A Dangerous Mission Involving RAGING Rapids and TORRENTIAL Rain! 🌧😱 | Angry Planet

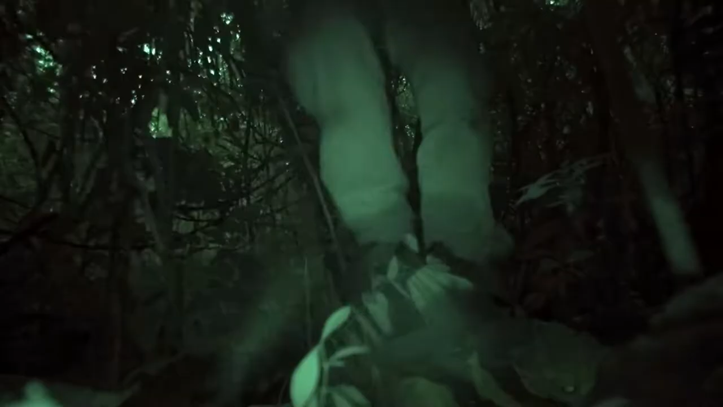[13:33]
Needless to say, I'll make this a quick check.
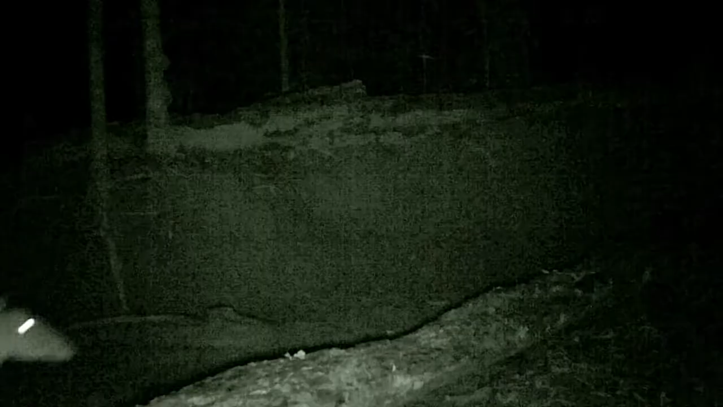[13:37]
Okay, we've got a brocket deer and a Brazilian tapir.
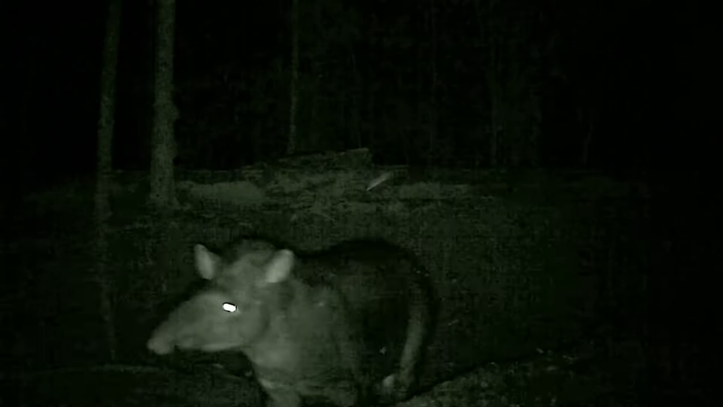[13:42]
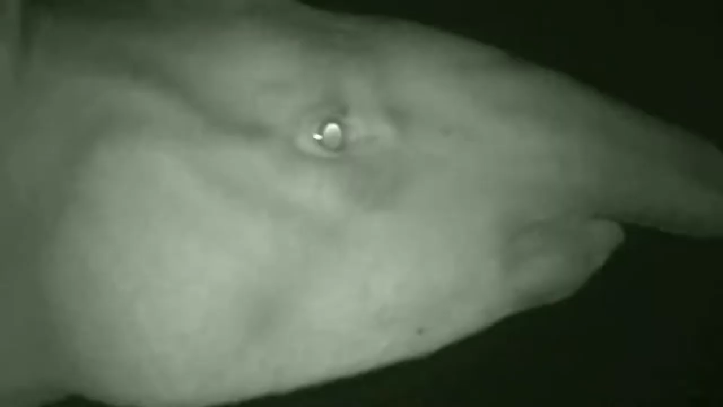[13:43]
Both prey for the jaguar, but so far, no jaguar.